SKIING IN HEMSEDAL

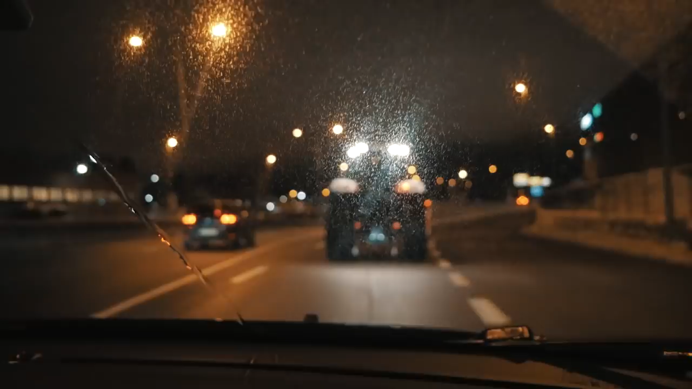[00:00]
men det är bra, Elin. Det känns bra att vi ligger efter den här traktorn hela vägen fram till Hemsedal.
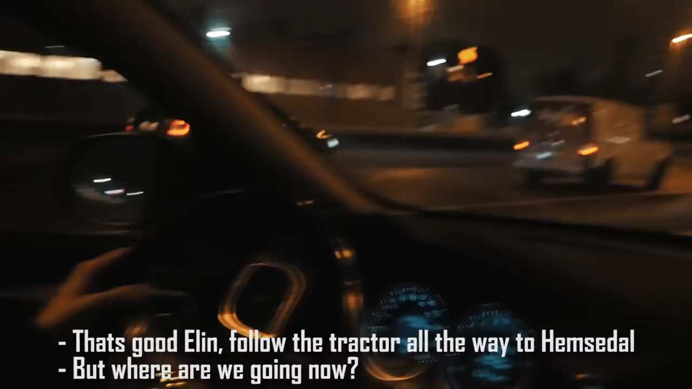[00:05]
Hallå, nu kommer det. Känns bra. Nej, men var ska jag nu, Anna?